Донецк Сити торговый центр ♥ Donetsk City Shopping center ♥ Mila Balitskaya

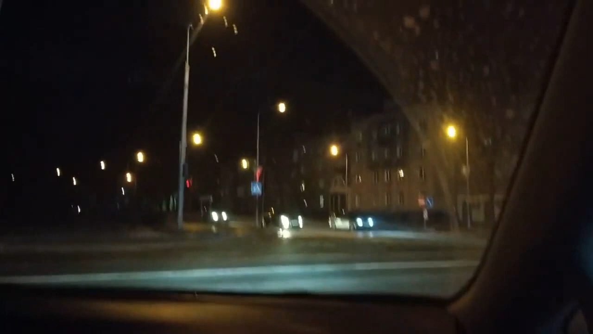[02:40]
Хочу ночной Донецк чуть-чуть заснять. Видишь, как праздник. Там не будет видно, уже не видно. Думаю, с тобой зимой, когда будет нормальная обстановка, светло. Нет, как раз ночной красиво. Оно красиво было, ну видишь, мы сейчас тут едем, если бы там, где новогодние.